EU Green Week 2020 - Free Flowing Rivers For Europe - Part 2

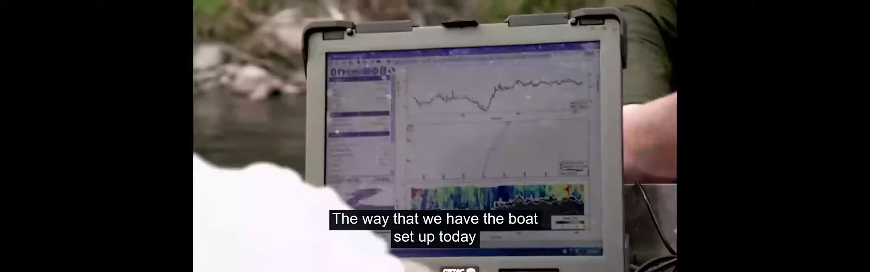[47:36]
The way that we have the boat set up today is to monitor the elevations of the channel and the position of it.
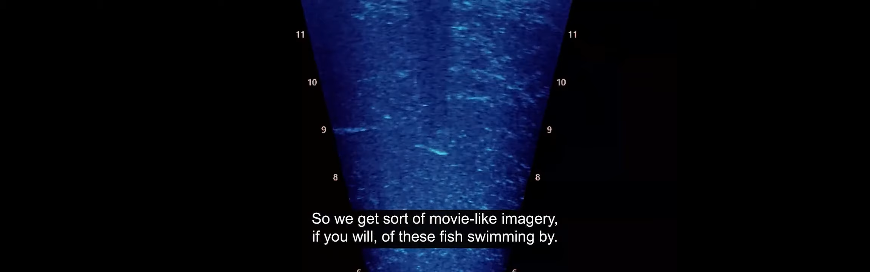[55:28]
So we get sort of movie-like imagery, if you will, of these fish swimming by.